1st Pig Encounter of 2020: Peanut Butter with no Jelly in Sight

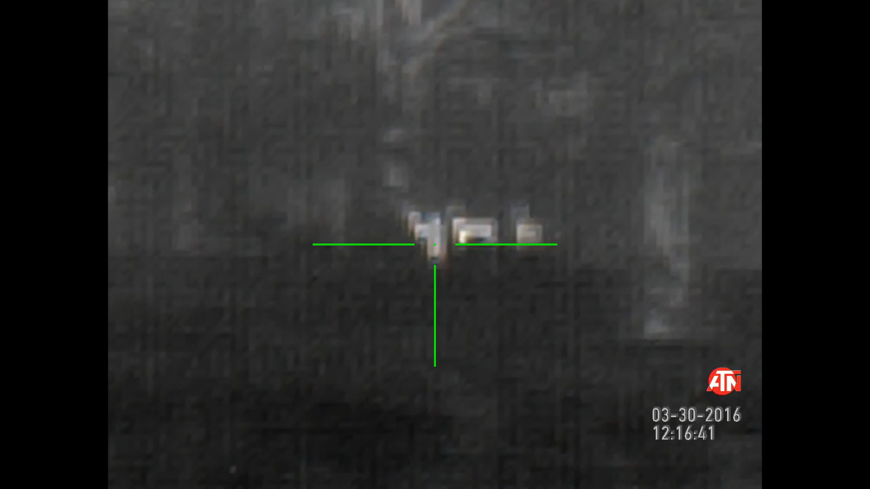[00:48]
have to rotate this nozzle I mean this knob and this knob but
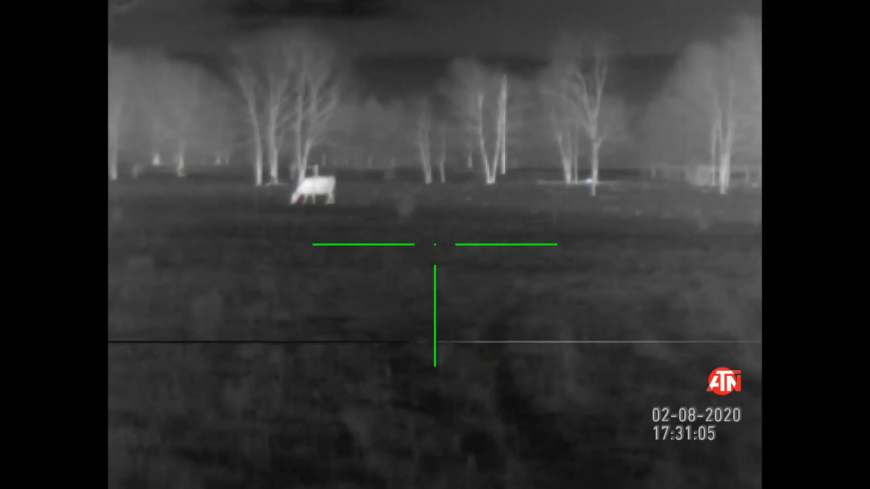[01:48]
look pretty phenomenal even with this so a 640 would be cool but that
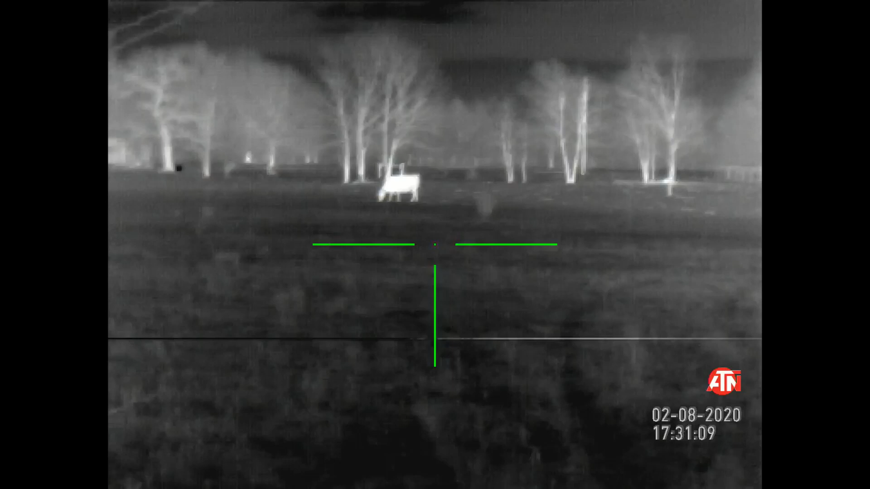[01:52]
is $2,800 where this is $1,569 right now with a $197
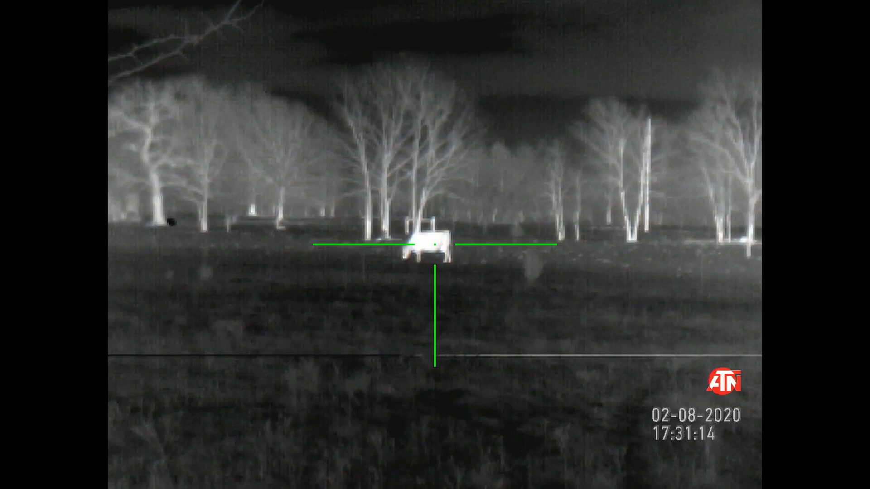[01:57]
coupon pad optics planet I'm gonna get that one the newer version so we'll be able to compare this older version
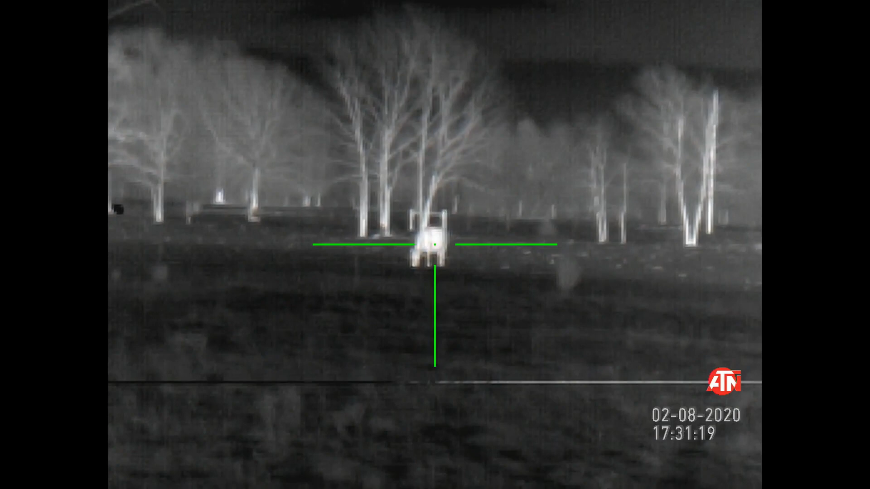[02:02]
with the newer version I think the newer version is actually even nicer to think it's just a little crispier you don't think so maybe maybe it's because I've
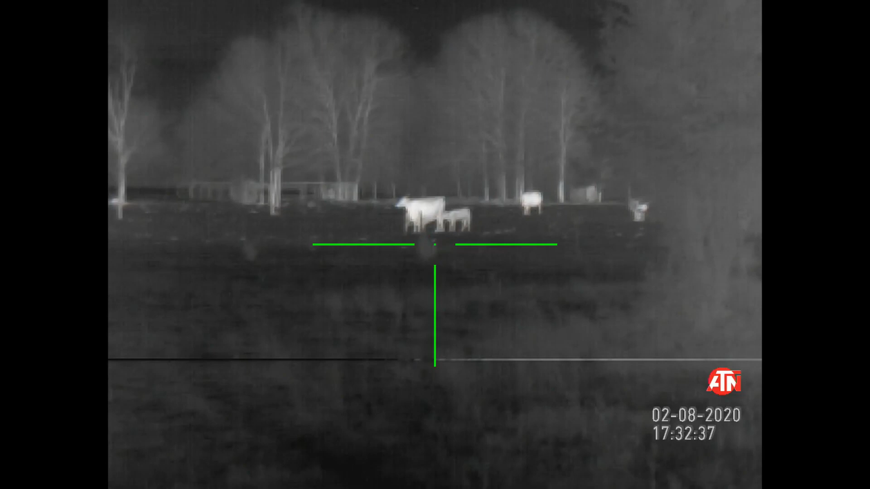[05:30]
At $1,700, that's a very good amount of technology that you get.
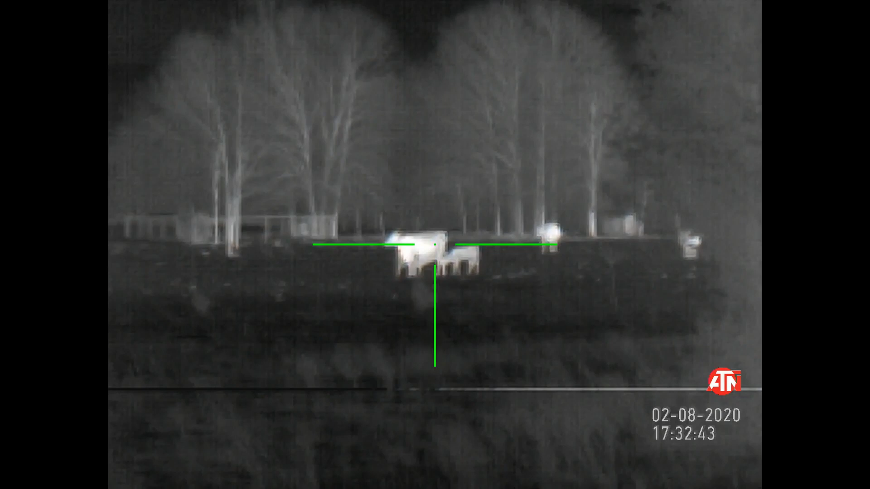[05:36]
Something that doesn't seem to be antiquating at a best-enough pace.
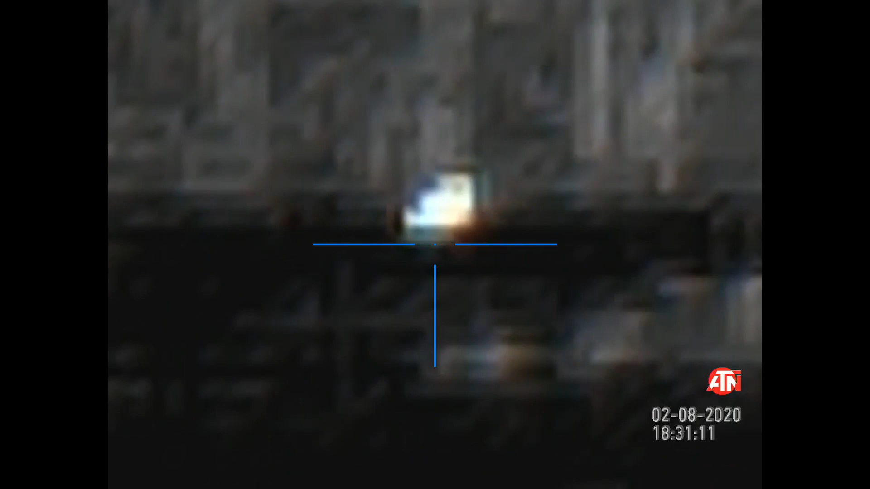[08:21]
Can I shoot? Okay. You can shoot to the right. He's still there. There's one under there. There's one under there.
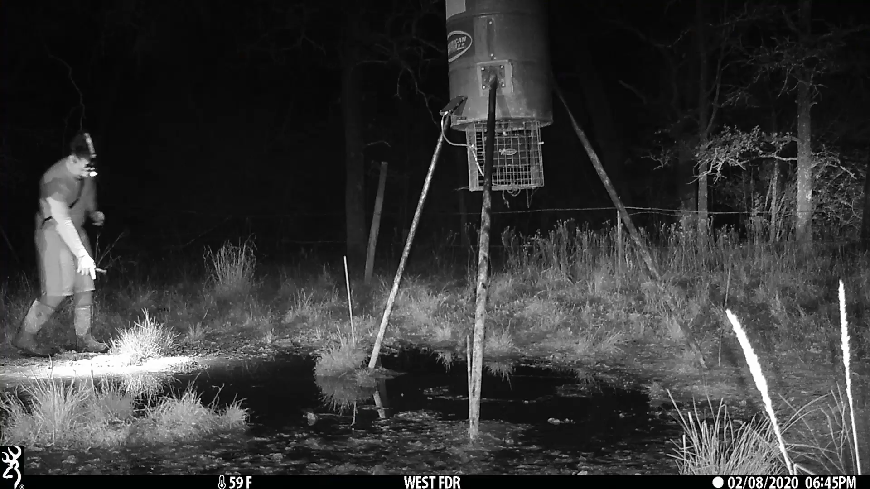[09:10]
Went out there to check if there was any blood. No blood. These are the pigs.
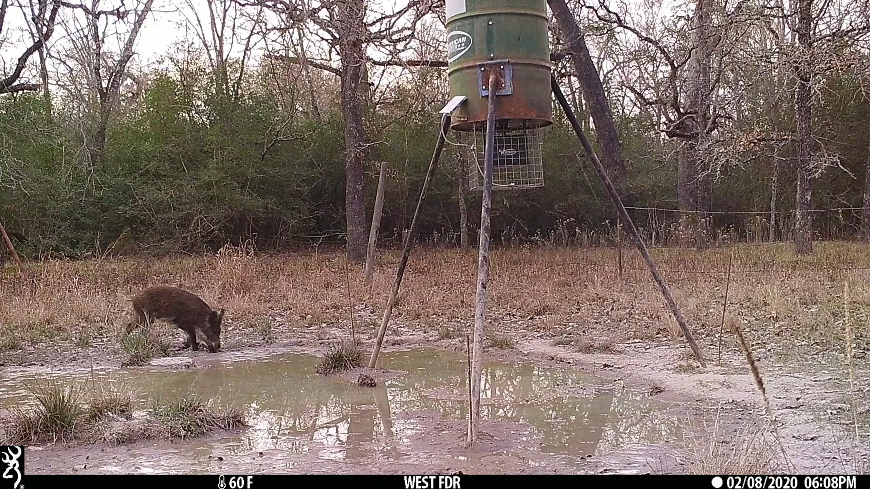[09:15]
Damn. That's the one I saw. That's the one I wanted to shoot. The blonde one. Damn, that thing is badass.
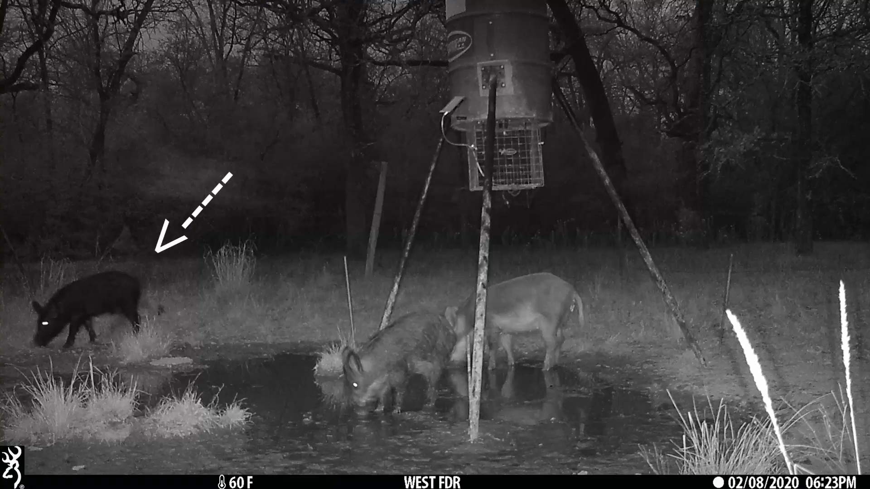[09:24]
That's the one I thought you shot.